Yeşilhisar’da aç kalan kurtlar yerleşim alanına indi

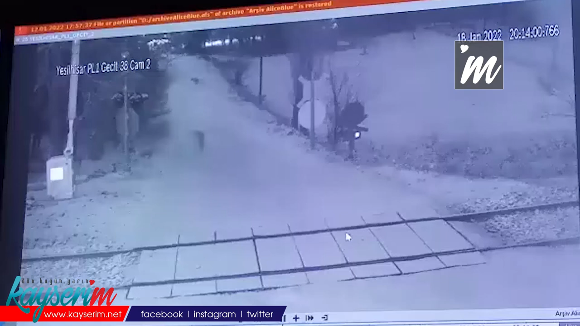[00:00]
Kayseri'nin Yeşilhisar ilçesinde aç kalan kurtlar yerleşim alanına indi. Güvenlik kamerasına yansıyan kurt sürüsü bir bahçeye girdikten sonra gözlerden kayboldu. Vatandaşlar kurt saldırısından korkuyor. Kayseri ve ilçelerinde kar yağışı ve soğuk etkili oluyor. Zeminin beyaz örtüsüyle kaplanması, yaban hayatında hayvanların besin bulmalarını zorlaştırıyor. Yeşilhisar'da aç kalan kurt sürüsü mahalleye kadar indi. İlçeye yaklaşık 3 kilometre uzaklıkta bulunan Kaleköy mahallesinde besin arayan 5 kurt,
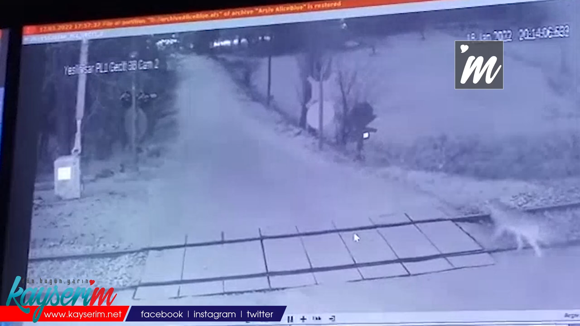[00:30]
demiryola hem zemin geçit yakınındaki güvenlik kameraları tarafından da anbean görüntülendi. Demiryolundan geçen kurtlar yakında bulunan bir evin bahçesine girdikten sonra gözlerden kayboldu.